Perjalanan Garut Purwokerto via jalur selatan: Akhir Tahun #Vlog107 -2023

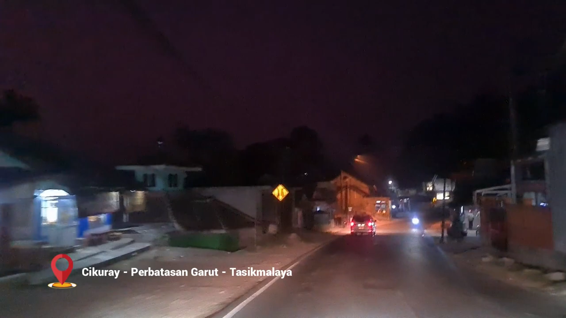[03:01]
Sekarang kita sudah dan akan masuk ke daerah perbatasan Garut Tasikmalaya ya, tepatnya di orang menyebutnya Desa Tenjowaringin ya, atau Cikurai.